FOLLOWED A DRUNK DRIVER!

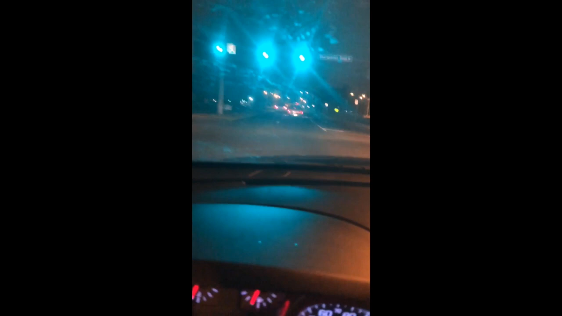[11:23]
Are we heading towards. Uh. Yeah. This is still.
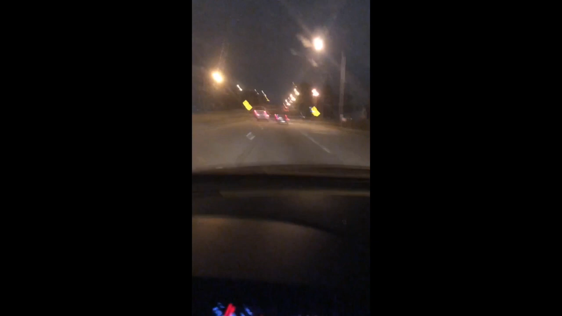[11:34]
Yes. So. We're still on. Oh. Oh shit. Oh my god. Um. Yeah. He's. We're still on. Um. But that was the intersection. That I just described to you. Yep. Uh. We're about to hit another. Uh. Intersection.